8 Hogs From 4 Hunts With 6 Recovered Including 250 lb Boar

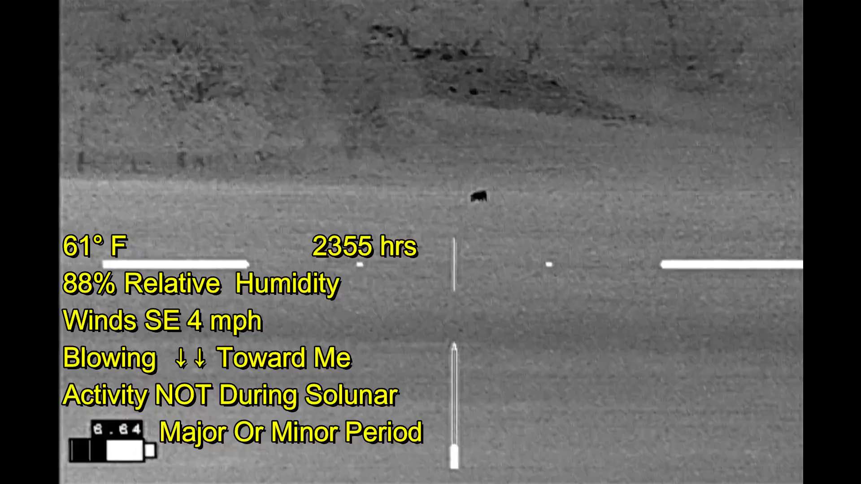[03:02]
the valley of this field and the wind is blowing towards me as I make my stock towards the hog and he cuts back and actually
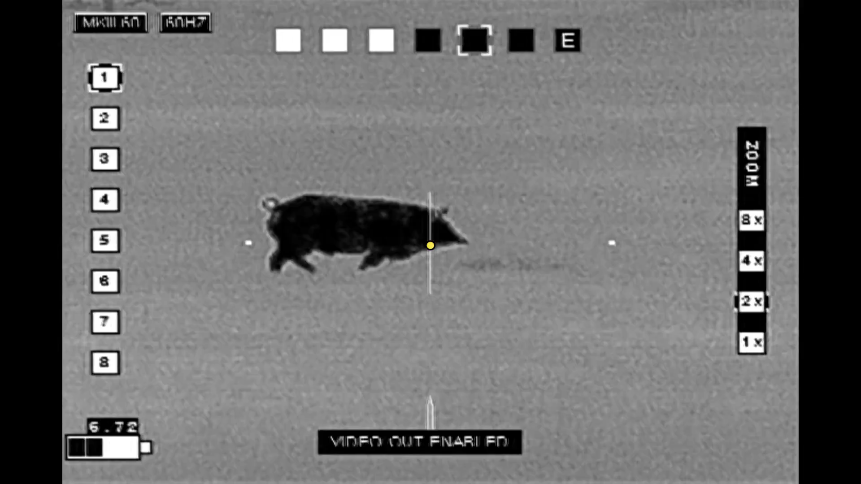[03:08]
heads in my direction and I drop him right here.
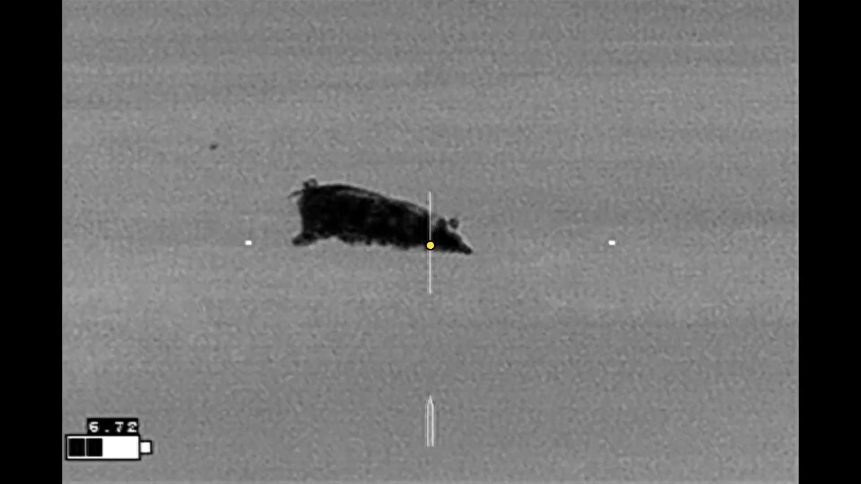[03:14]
He lands upright and I wait to see if I need to deliver a second shot
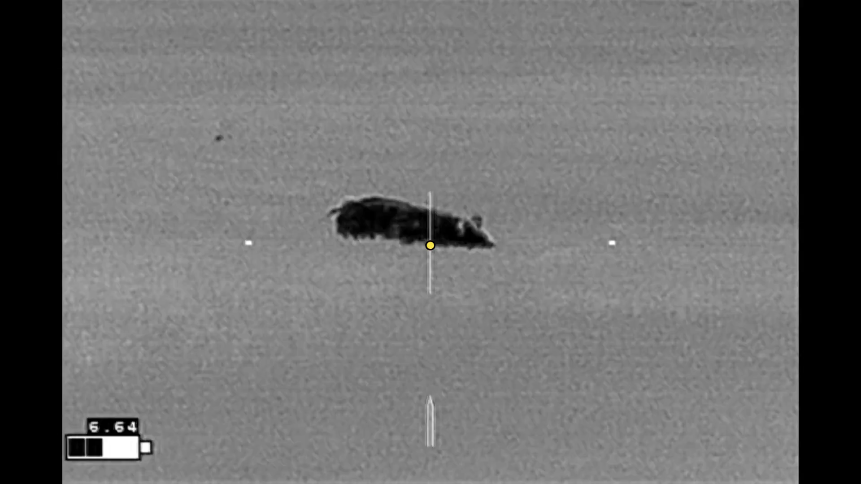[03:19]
and eventually he slowly rolls over. There he goes.
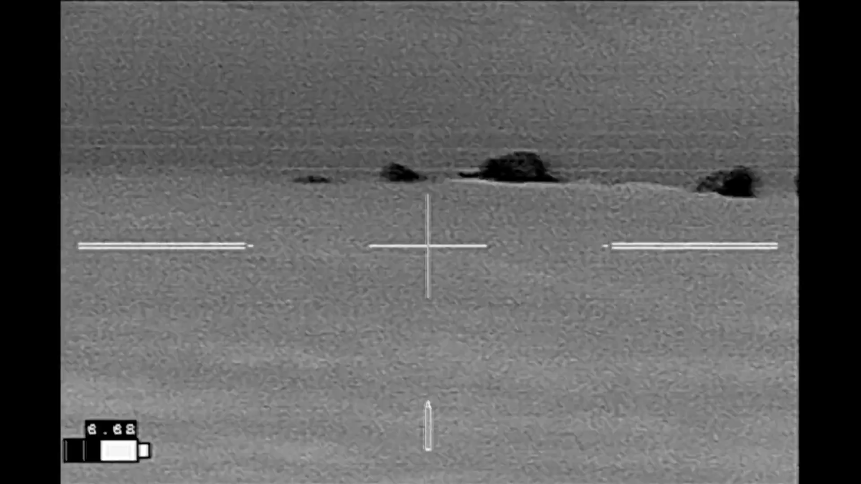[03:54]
The last 50 yards have been extremely slow.
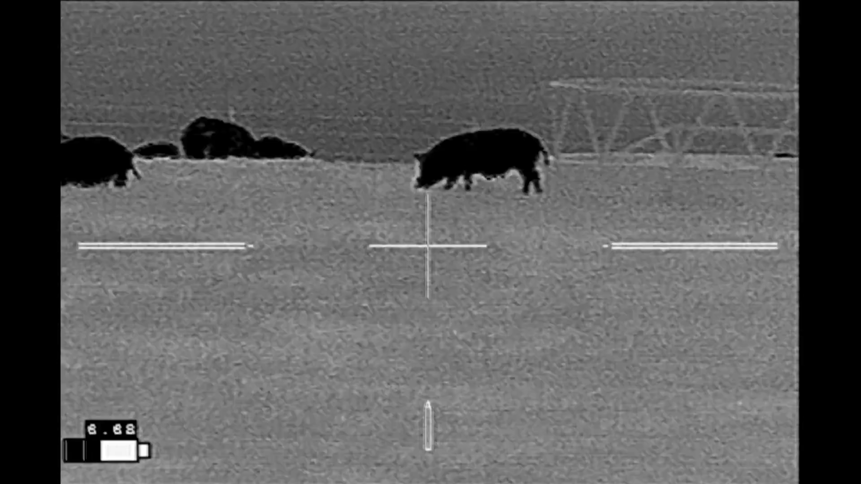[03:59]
Most of the hogs are actually over this little rise and I can't get eyes on them. So I'm stuck here on the hillside and I've had my eye on the sow right here.
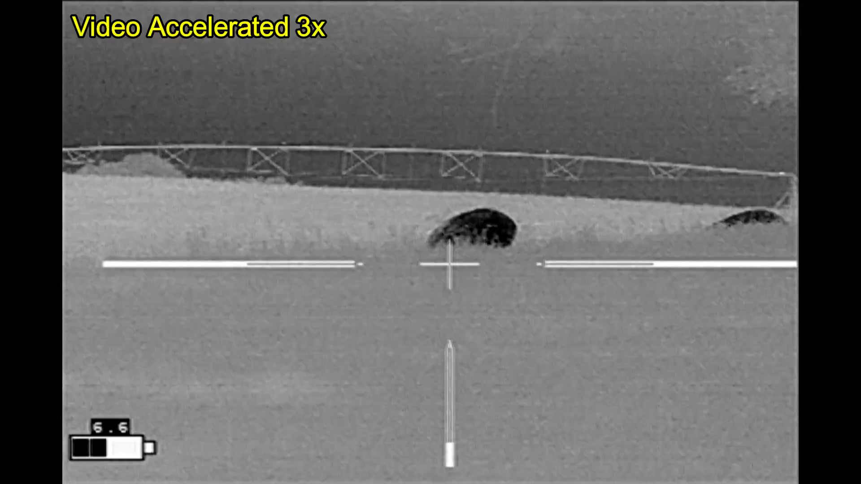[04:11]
It's the largest hog in view.
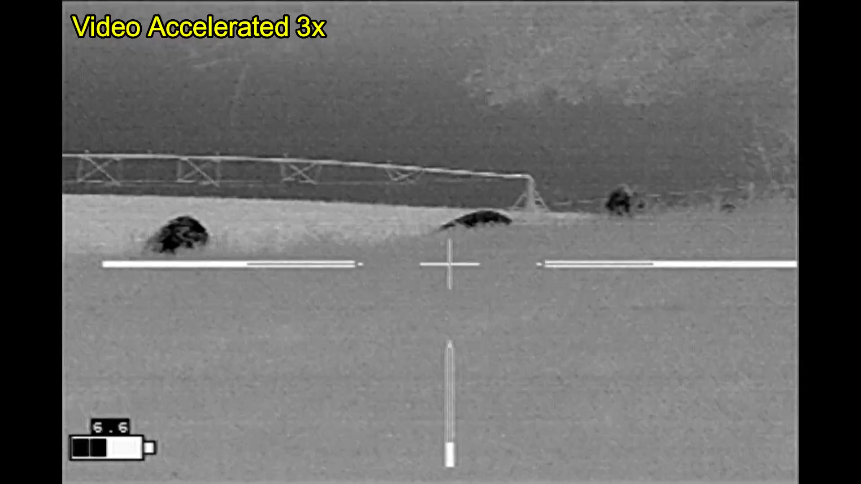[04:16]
And that hog right there is the one keeping me from getting any further up the hill.
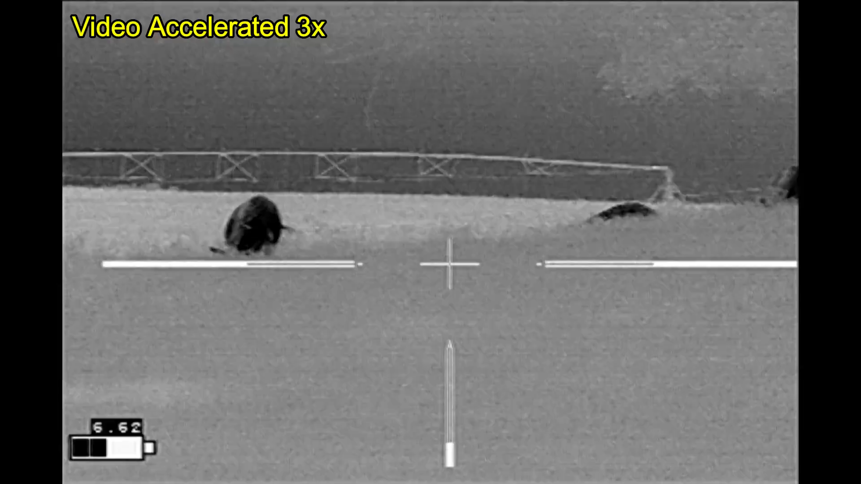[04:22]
But she heads in my direction.
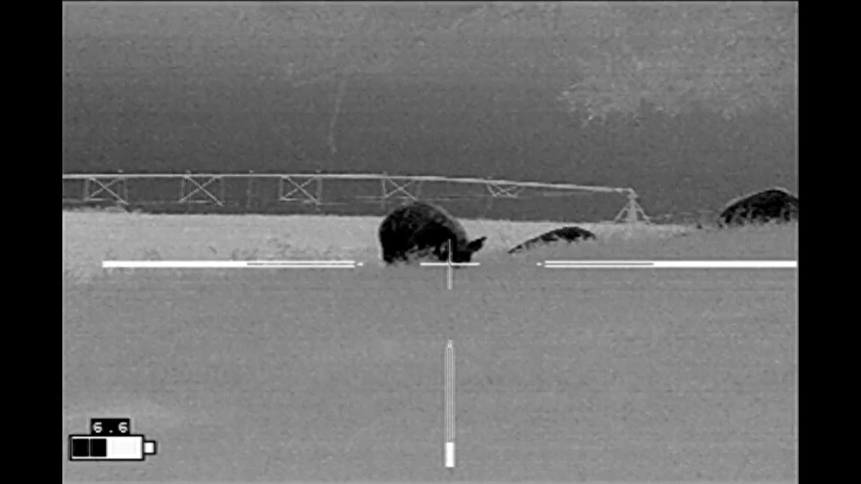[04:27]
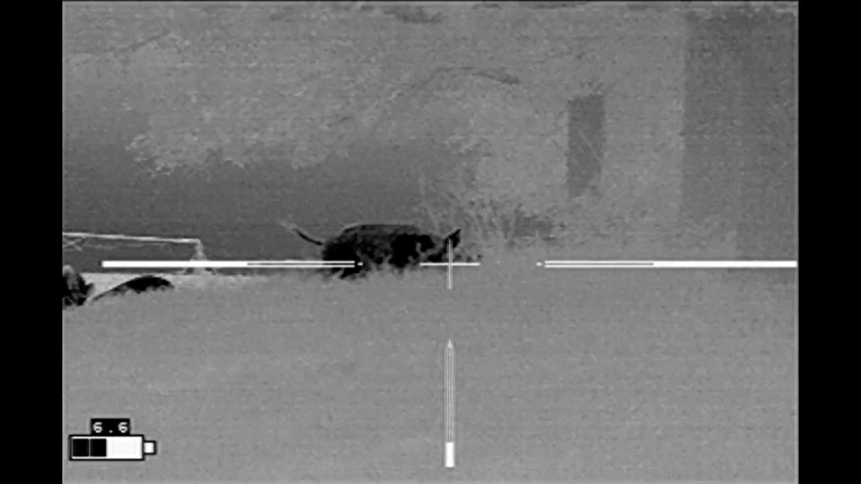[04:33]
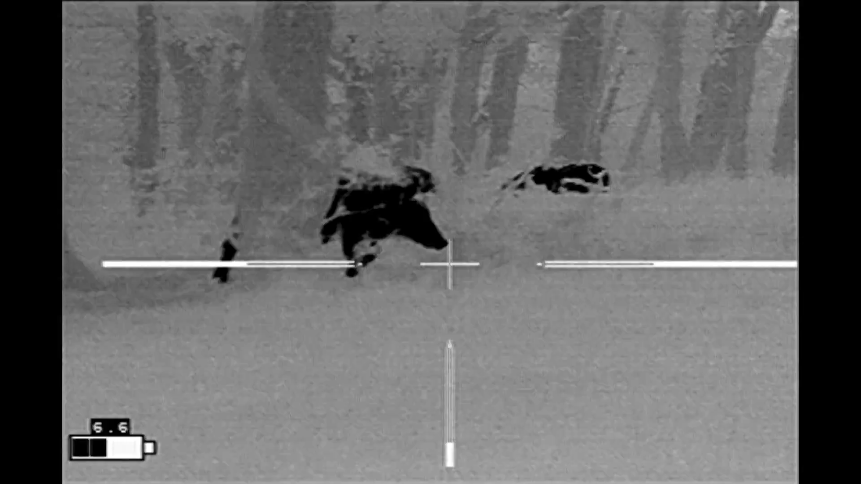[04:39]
And I take her right here using trees as a backstop.
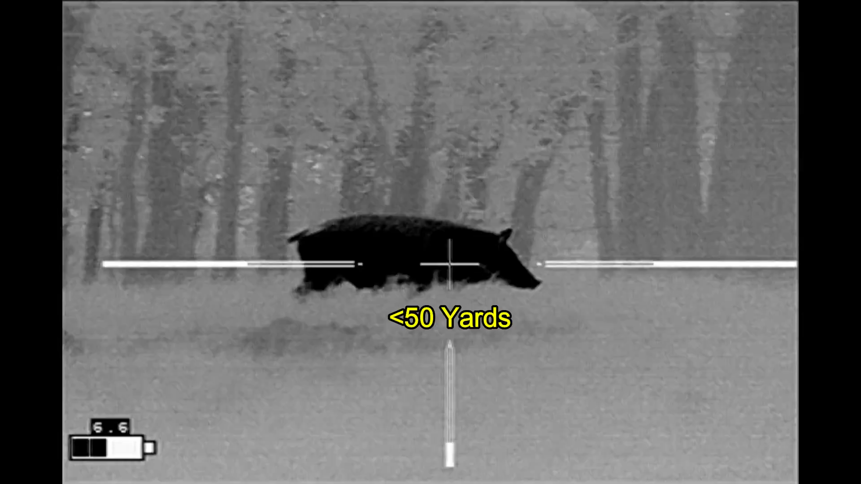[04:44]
I pick up this shot right here.
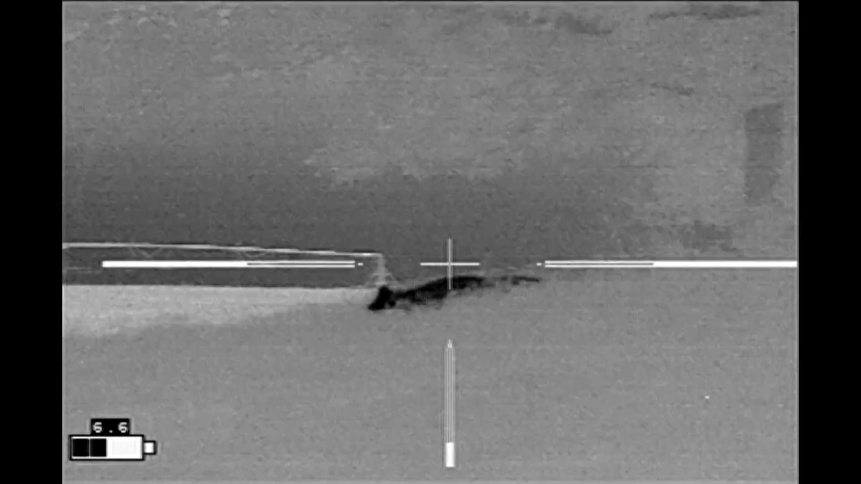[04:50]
The next shot.
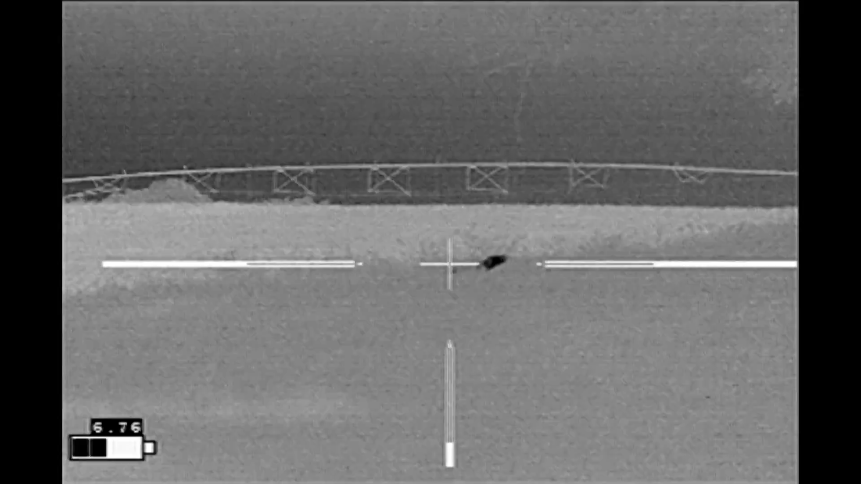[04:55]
That one's down.
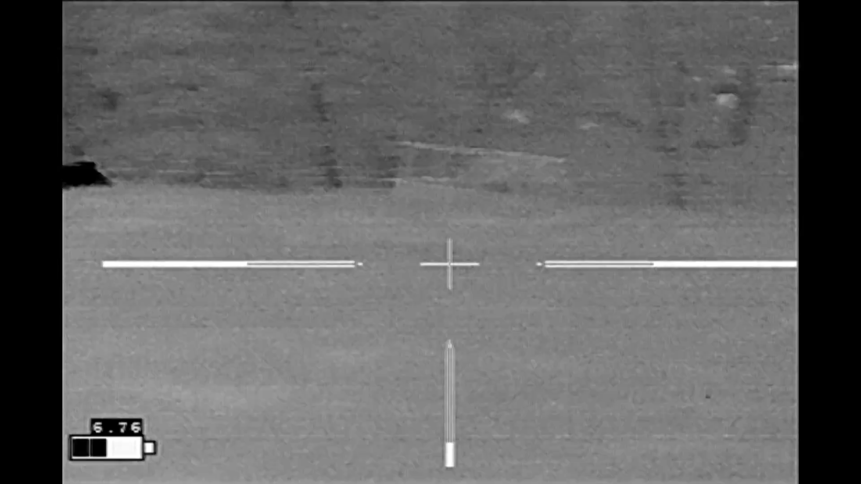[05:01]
Then I pick up the runners.
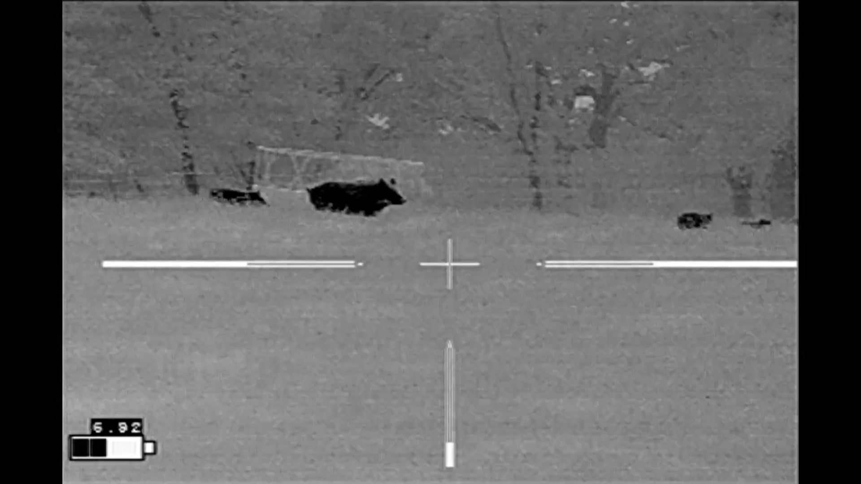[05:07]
And unfortunately where they are right now there are one or more houses off in that direction and I can't see where they are from here.
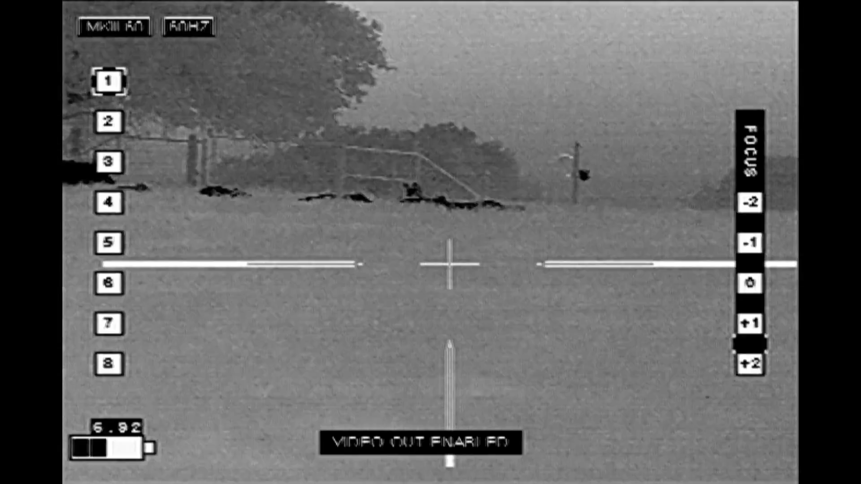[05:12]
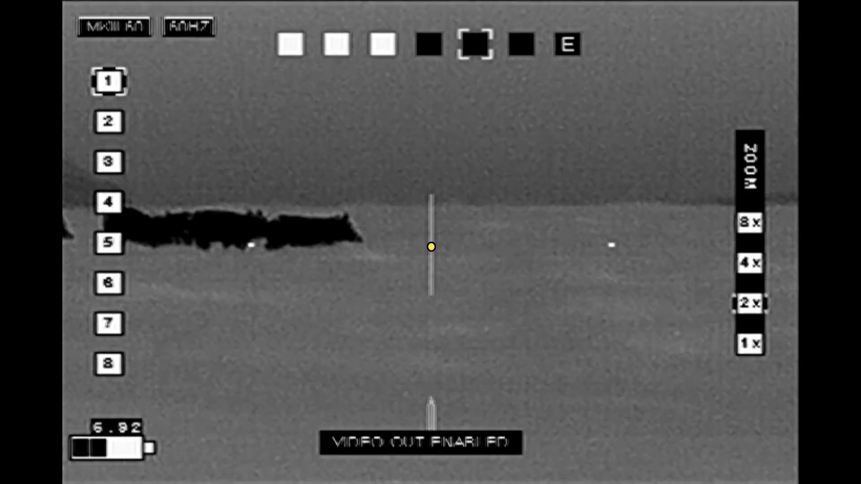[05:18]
So as one of the shots comes down the hillside slowly, I pick it up and
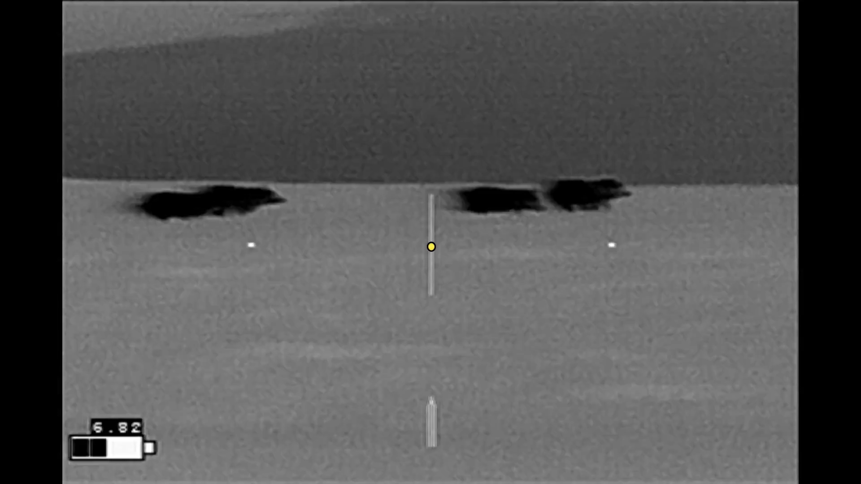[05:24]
of course the rest take off running over the hill.